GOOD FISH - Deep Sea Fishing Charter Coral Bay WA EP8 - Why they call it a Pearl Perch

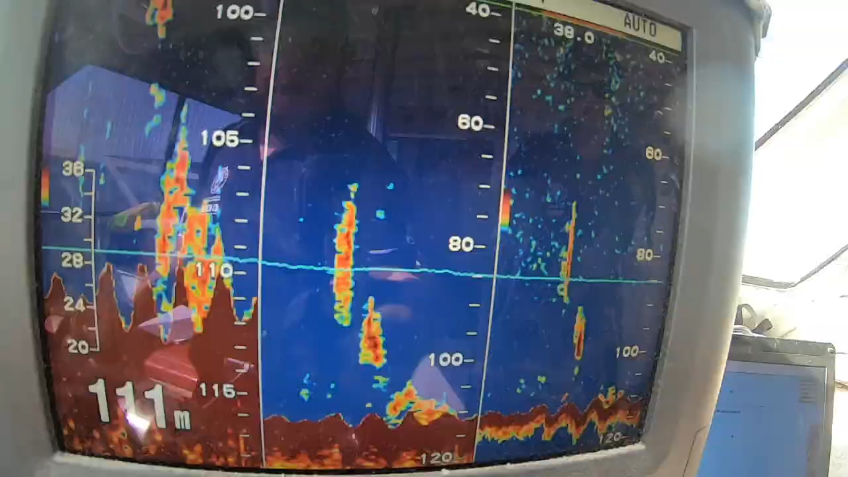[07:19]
On screen: depth 111 m
The fish above the mark were really pushing against the current, so I'm thinking it might be a little bit worse down there than it appears.